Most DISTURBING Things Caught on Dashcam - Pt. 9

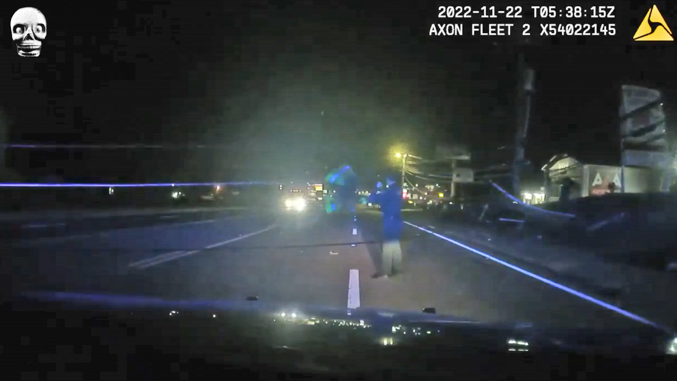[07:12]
Although the lines hit the cruiser, the officer involved was uninjured.